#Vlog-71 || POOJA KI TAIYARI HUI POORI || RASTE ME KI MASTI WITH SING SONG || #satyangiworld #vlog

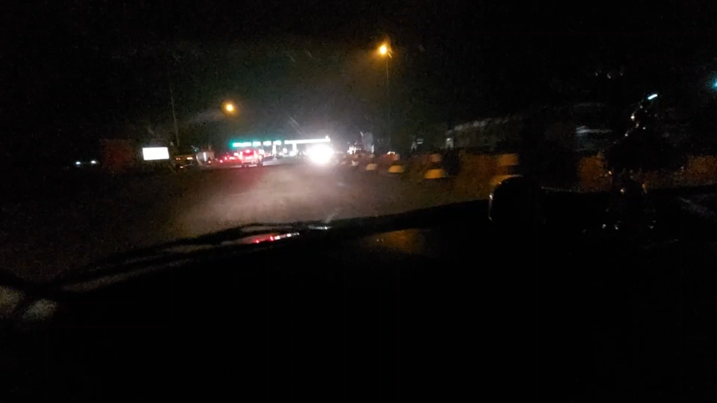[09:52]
हम लोग ये कौन से टोल पहुंच गए हैं? I don't know टोल।
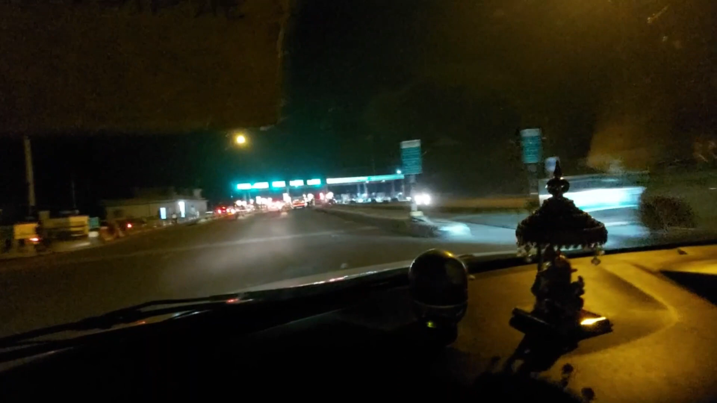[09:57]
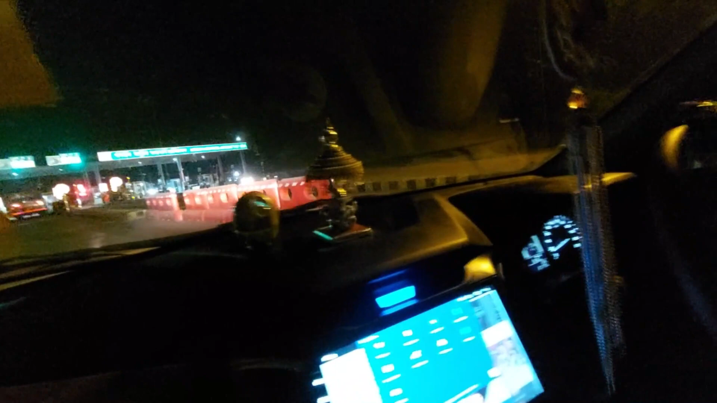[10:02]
हम लोग पहुंचे हैं बछरावा वाले टोल तो कुछ भी नहीं पता है माय ड्राइवर साहब पागल है।
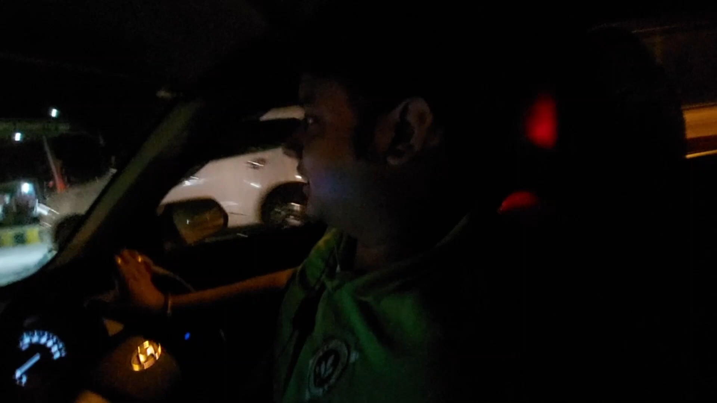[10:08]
हाँ हम पागल हैं।
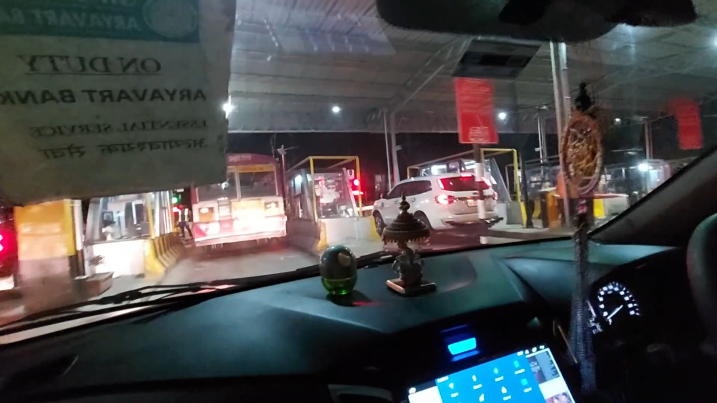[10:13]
ये हम लोग टोल फट से पार हो गए। बेचारे पूरे रास्ते कुछ खाने का ढूंढते हुए आ रहे हैं पर कुछ नहीं मिला, इसलिए कुछ बोल भी नहीं रहे, शांति से बस गाड़ी चला रहे हैं।